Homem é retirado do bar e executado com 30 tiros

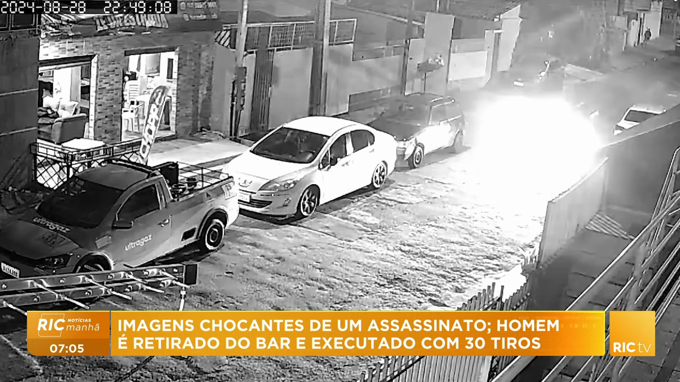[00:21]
Câmeras de segurança registraram o assassinato. Tudo começa com a chegada deste carro. Três passageiros descem armados e entram no bar. Repare neste homem que usa boné.